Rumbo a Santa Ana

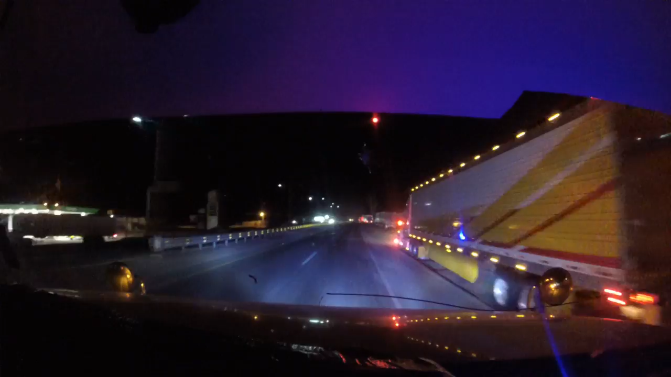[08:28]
dice no estacionarse. Bueno, pues no nos vamos a estacionar ahí, nos vamos a estacionar de aquel lado.